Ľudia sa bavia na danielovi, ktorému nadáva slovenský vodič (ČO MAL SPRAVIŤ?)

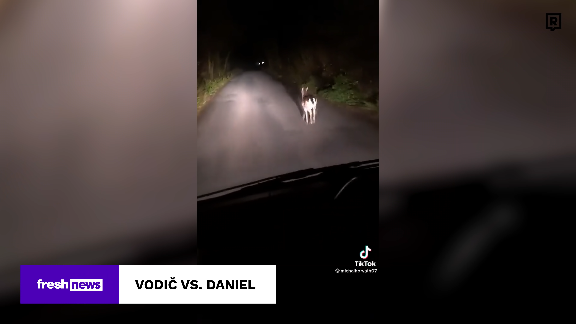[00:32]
Slovák nakrútil video, ako v noci pred jeho autom niekoľko minút bežal Daniel Škvernitý. Namiesto toho, aby zastavil pri krajnici a chvíľku počkal, kým zviera zmizne, postupoval inak. Dokedy budeš bežať predo mňu? Ako, ale dobre beži.
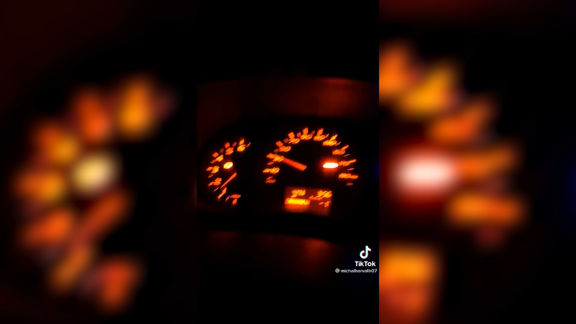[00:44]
Čo chceš? 35 ide. Kamaríde, tiež te aj schudneš. Na to, ako by mali vodiči reagovať v podobných prípadoch, sme sa spýtali skúseného polovníka. Najlepšou voľbou pre vodiča je zastaviť auto a počkať, pretože niekedy nevieme, ako sa zviera zachová a do ktorej strany sa pohne.
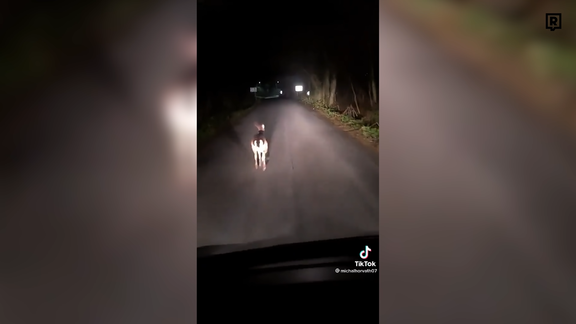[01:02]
Niekedy tá zver zostane oslopená a zostane stáť, niekedy takto uteká. Nikdy nevieme, čo sa tomu zvieraťu deje v hlave. Ale to, kedy budeš bežať predo mňu, to je k***! K*** ti mater!